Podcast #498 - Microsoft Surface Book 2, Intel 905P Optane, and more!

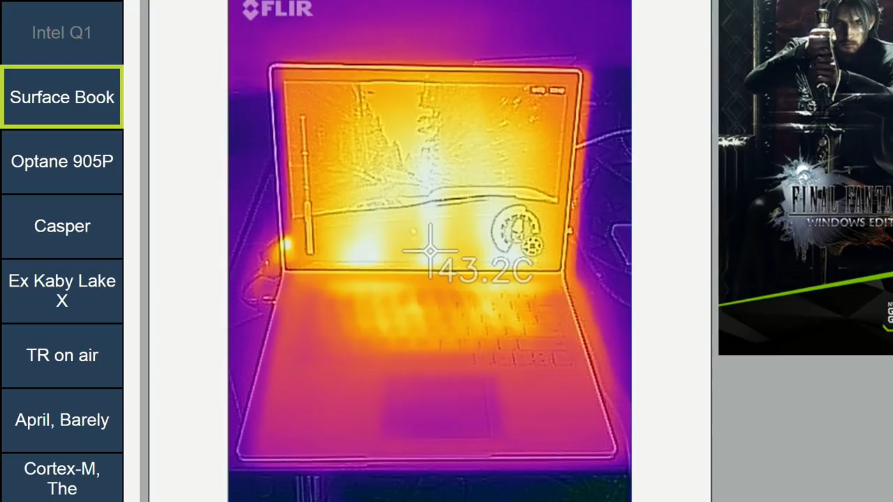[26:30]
Right. And the performance is good. You know what the best part of that picture is? What? You can actually see the motion blur in the trees and the flare. Whoa. I know.
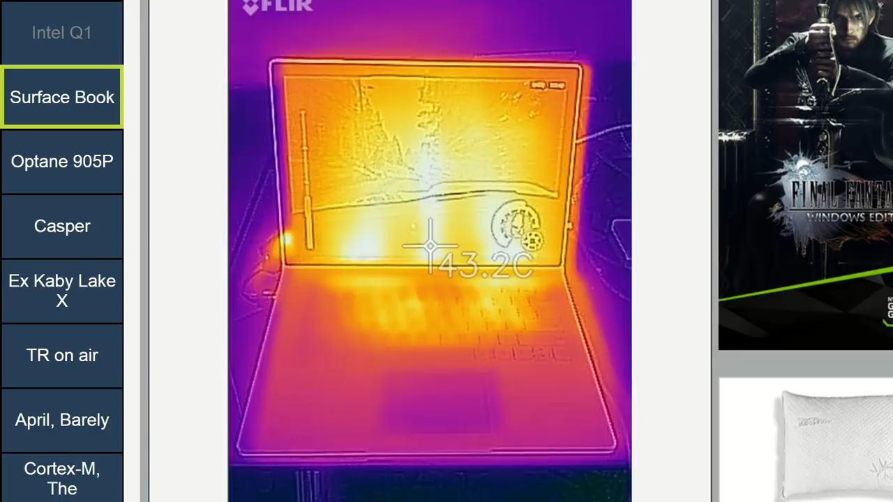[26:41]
On screen: spot 43.2°C
Mind blown, dude. It's actually interesting because you can see the GPU in the base and then the CPU in the tablet itself, right? Like, you can see a hot area under the keyboard.
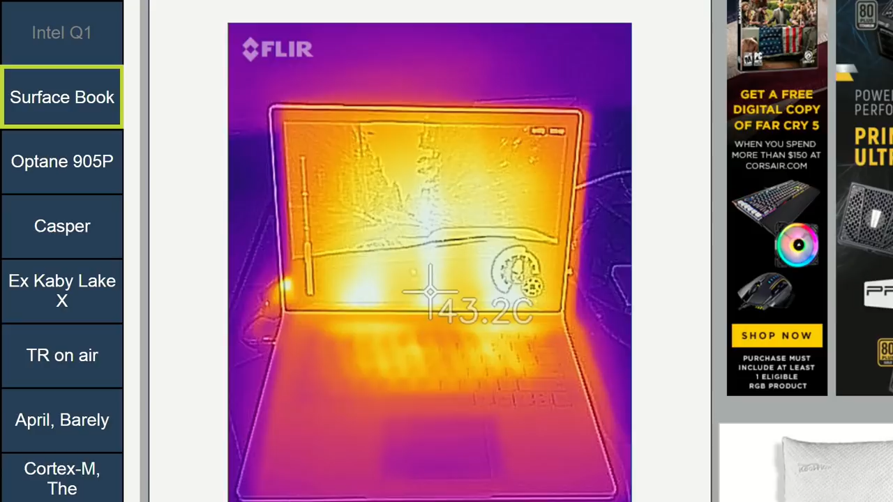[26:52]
On screen: spot 43.2°C
Yeah, that's true. Battery life also very good. Yeah, just over 10 hours. There's obviously battery life in the tablet and the base itself.